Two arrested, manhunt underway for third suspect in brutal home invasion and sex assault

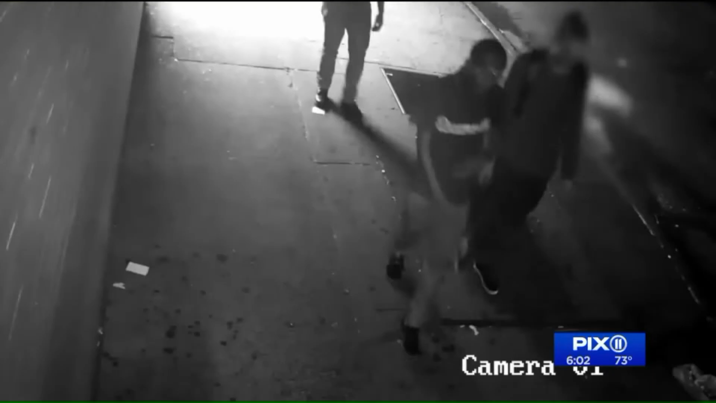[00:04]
Police say he is one of three suspects behind a brutal home invasion and sex assault of a couple in their 70s. There he is wearing a dark colored shirt with the word Dreamville written on it.